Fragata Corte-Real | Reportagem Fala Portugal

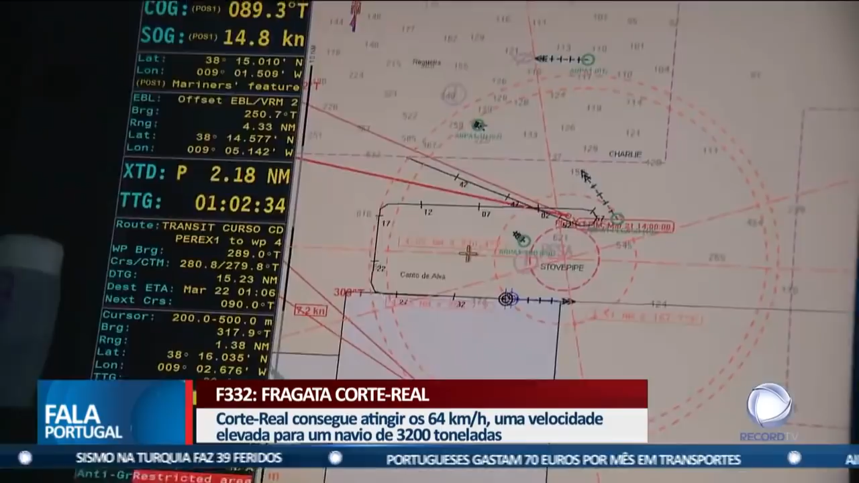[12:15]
comprimento, e é sempre necessário fazer um plano de navegação e o navio deve manter sempre o seu posicionamento sobre este plano de navegação.
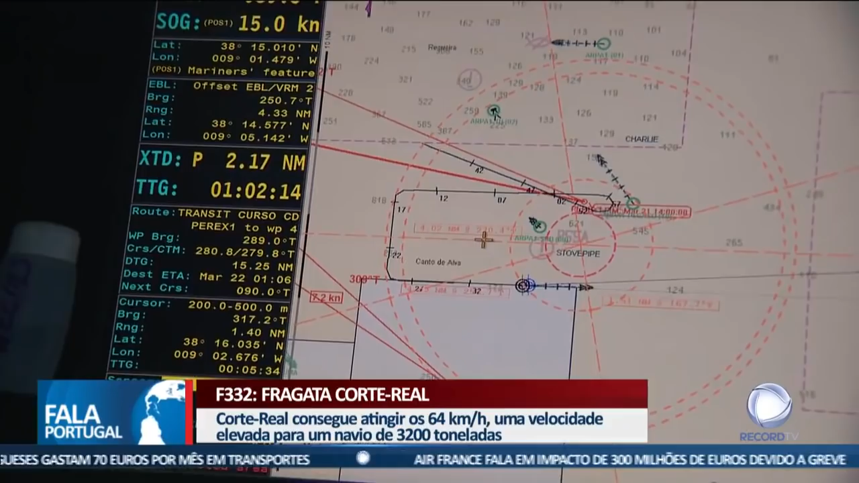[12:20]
A minha responsabilidade é preparar esses planos de navegação e propor ao comandante do navio.